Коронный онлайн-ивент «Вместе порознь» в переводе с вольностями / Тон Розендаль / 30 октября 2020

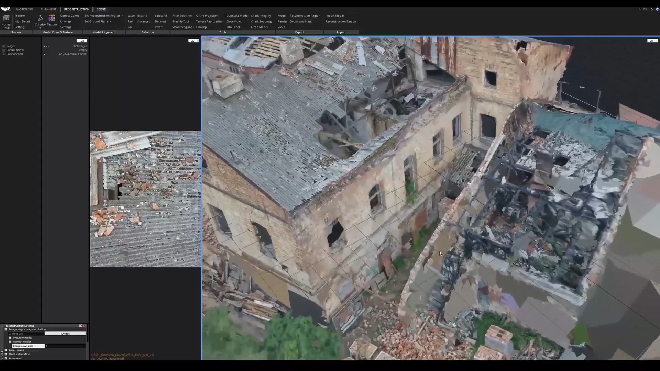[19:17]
И это все благодаря нашей видеокоманде в Беларуси, Нику и Евгению, переводящими в цифру заброшенные постройки и прочее подобное дело.